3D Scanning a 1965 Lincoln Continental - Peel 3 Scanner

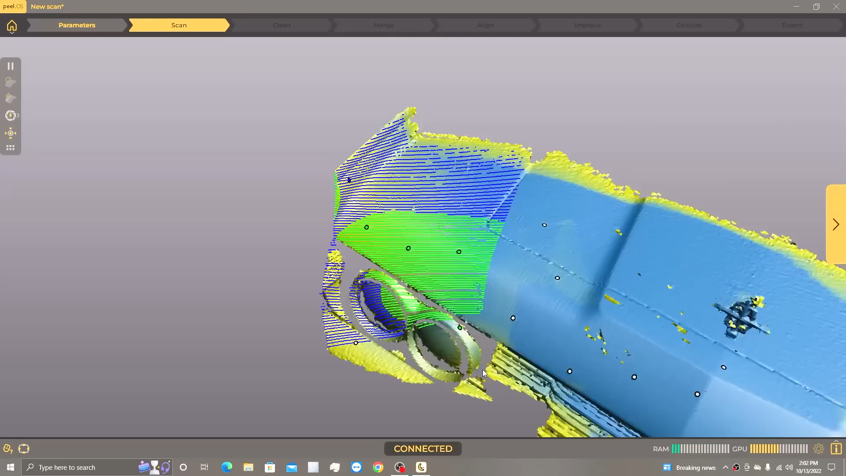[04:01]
one of the cool new features of the new peel 3 scanner is this back touch screen what this involves is it gives you a plus and minus so it actually lets you zoom in
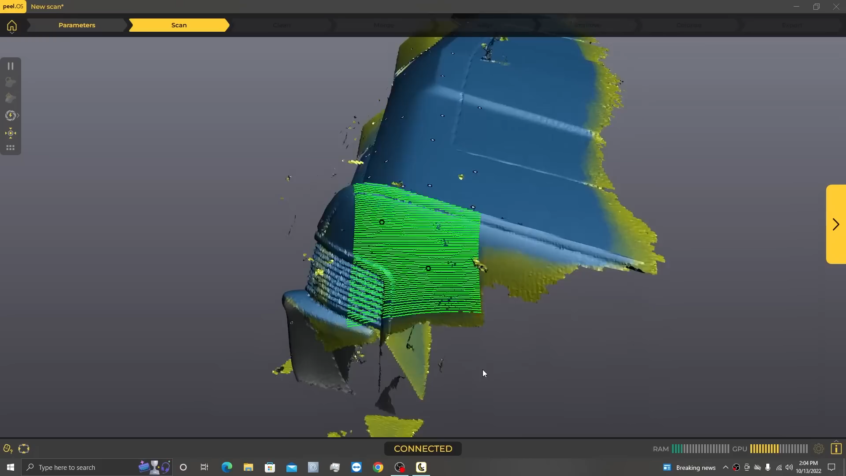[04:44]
all right so jeff now that you got your scan and we got a really cool picture of the front end of the 65 continental